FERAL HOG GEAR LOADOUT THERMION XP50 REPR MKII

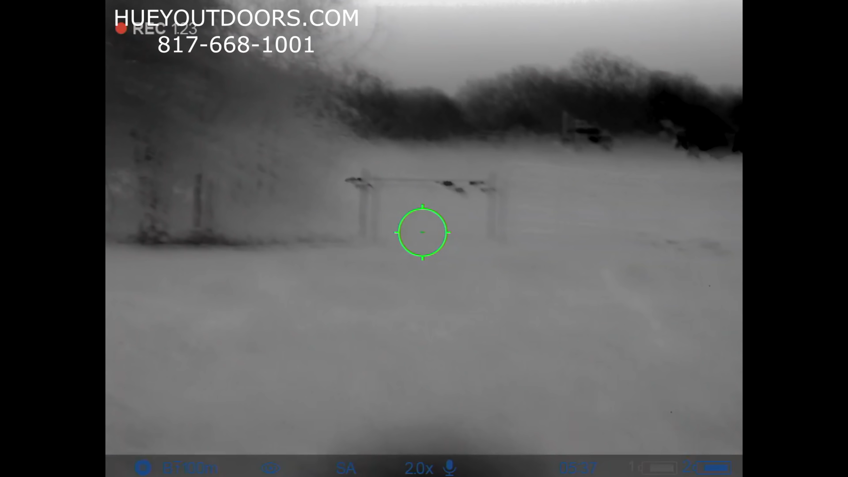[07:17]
There's shit that got into the cows. Can't do anything about it.
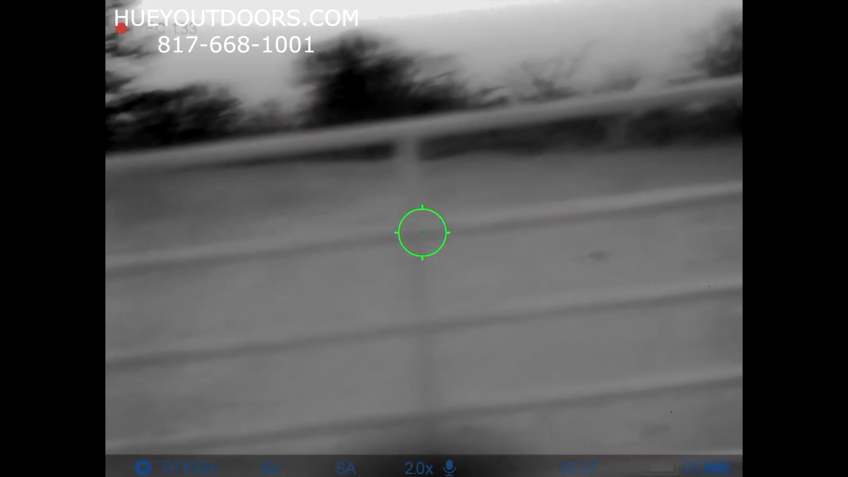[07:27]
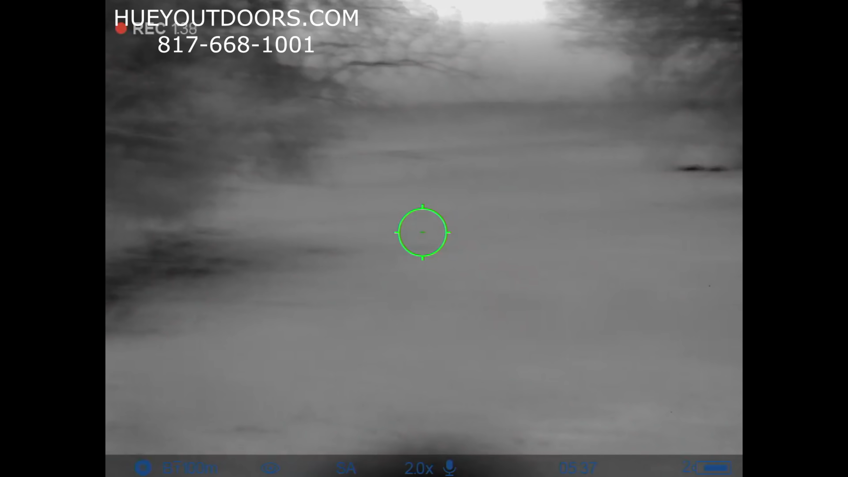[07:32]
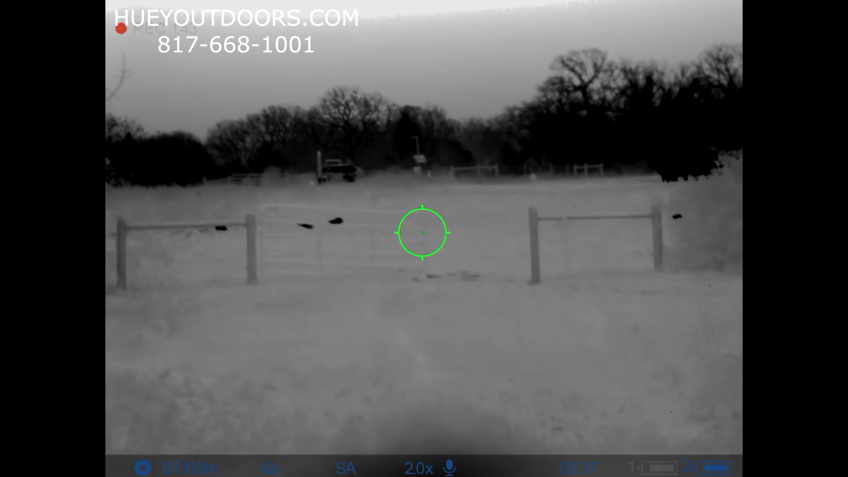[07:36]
I can't believe that you had a bunch of little ones.
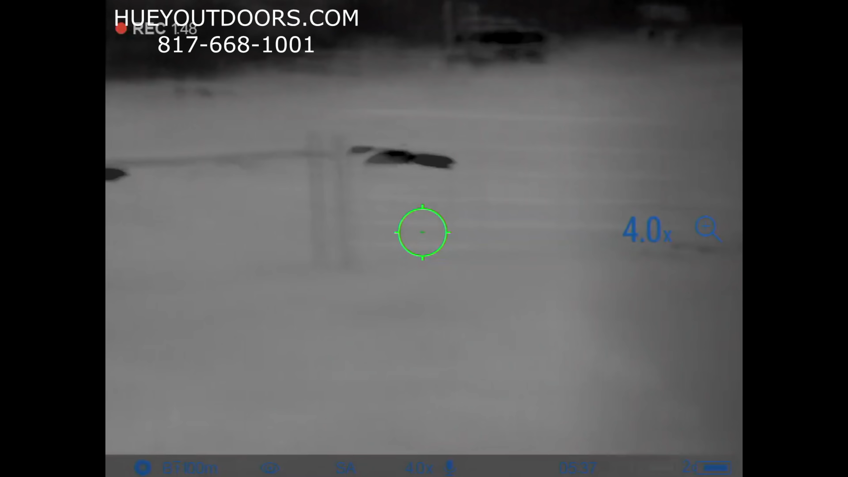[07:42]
Gosh, look at all those little ones. You got that one.
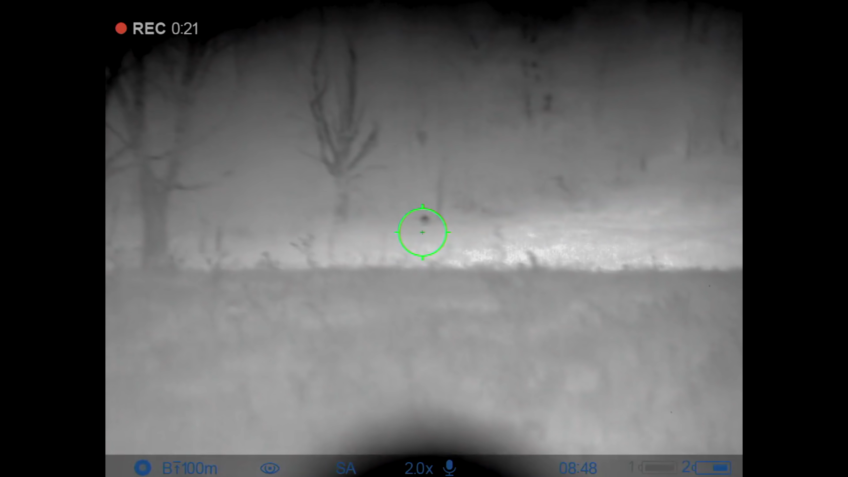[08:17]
That one ran into a tree. Shit.
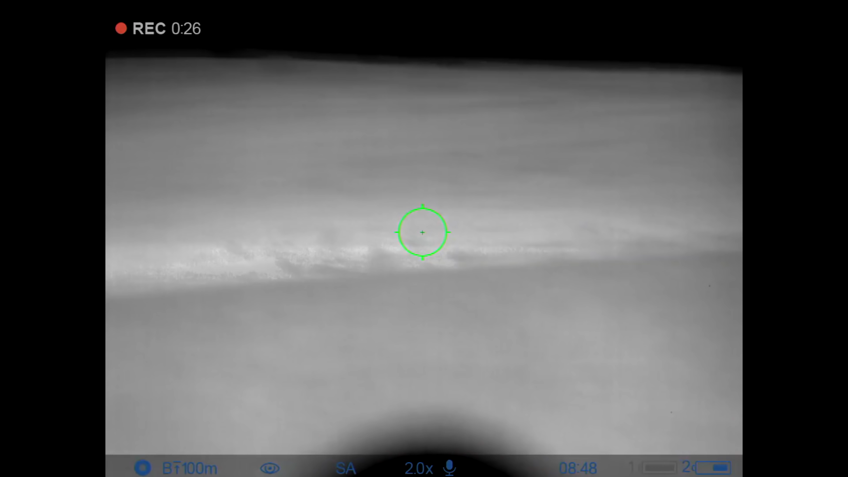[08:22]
Hey, let's walk forward. Walk forward. They're coming right here.
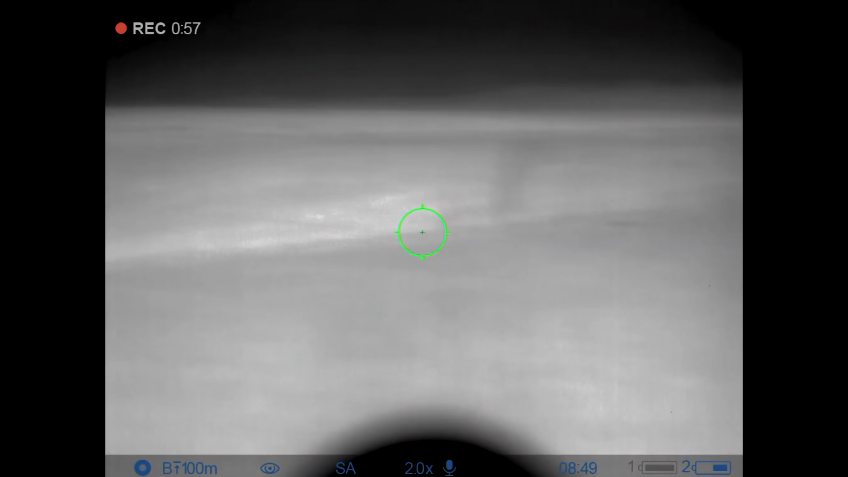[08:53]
Dude, one ran smack into a tree down at the creek. That's so.
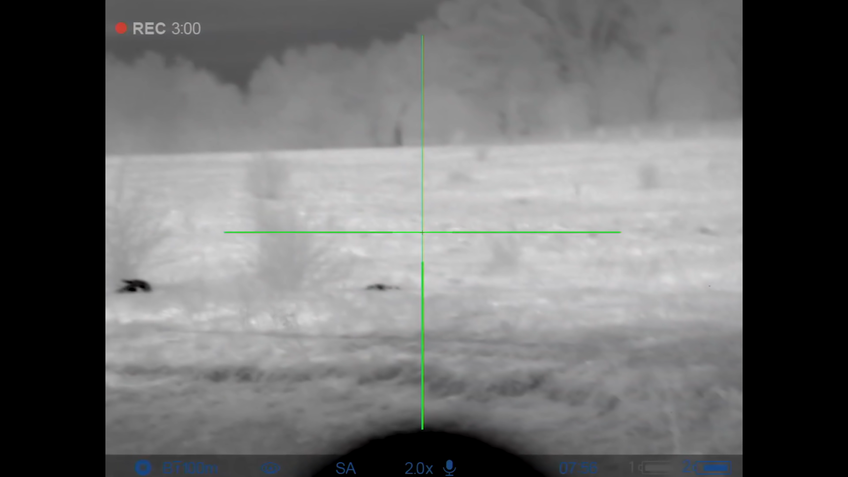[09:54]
I got quite a few one two three four
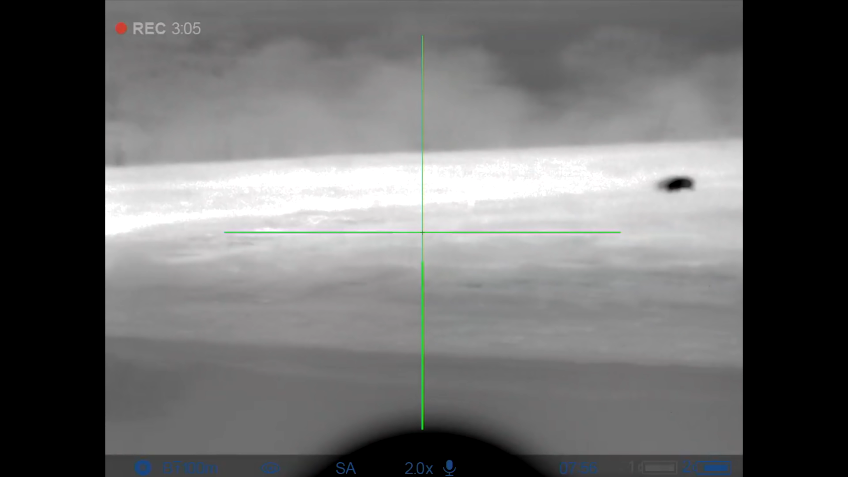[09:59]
five that last one that made it to the tree line he took hits but I'm just gonna go ahead and pop this one on